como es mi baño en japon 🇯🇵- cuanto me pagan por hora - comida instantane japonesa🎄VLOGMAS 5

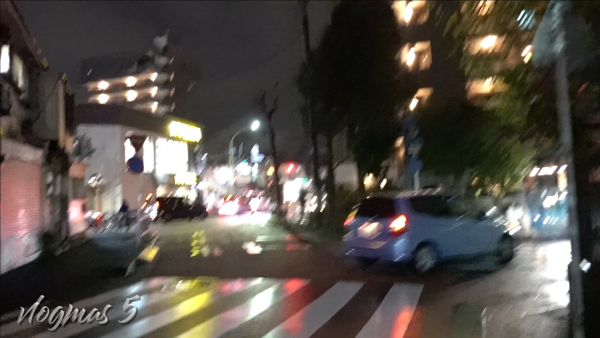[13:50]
Y ya está así de noche, amigos. Estuvo lloviendo, como les dije hace un rato. Llovió un poco. De ahí paró. Ahora pues me dirijo al My Basketo. Es la tienda más cercana que tengo a mi casa. Y donde encuentro de todo, la verdad. Es una tienda muy chiquita. No es como el Life, que es más grande.